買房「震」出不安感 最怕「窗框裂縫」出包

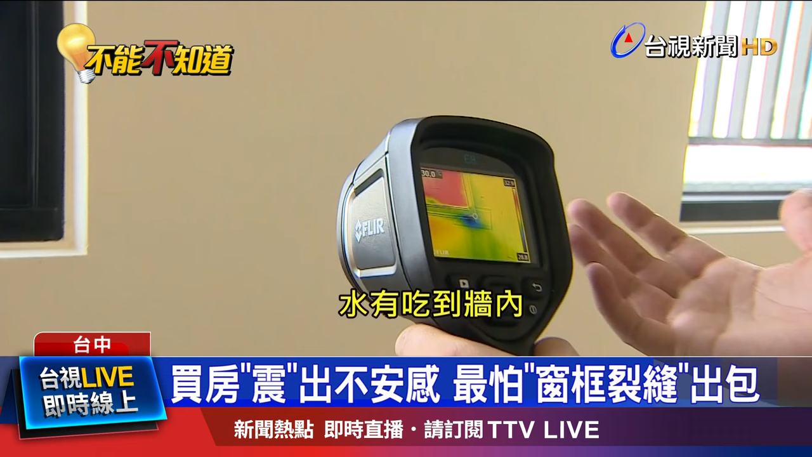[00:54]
吃到墙内所以明显有一个低温处在这边接着检查墙面上的